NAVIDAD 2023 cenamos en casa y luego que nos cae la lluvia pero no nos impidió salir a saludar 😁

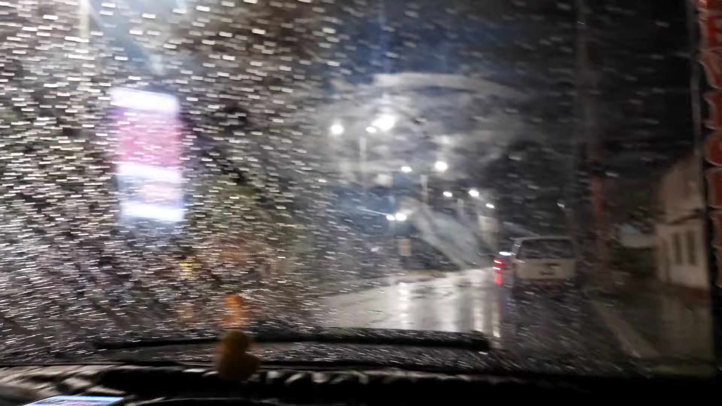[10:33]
Está mojado, está lloviendo. Repentinamente comenzó a llover. Nos vamos donde mi abuelita.